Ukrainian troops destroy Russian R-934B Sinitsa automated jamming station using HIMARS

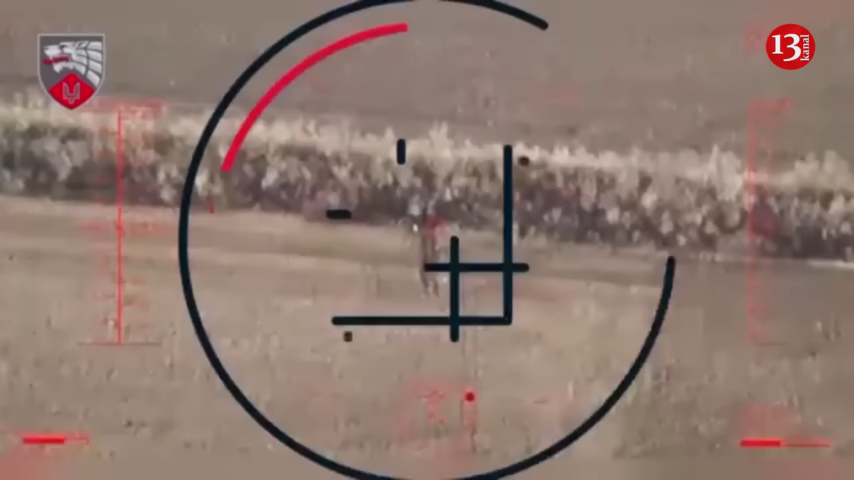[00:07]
Ukrainian defenders destroyed Russia's R-934B Sinitsa Automated Jamming Station using Ahimars.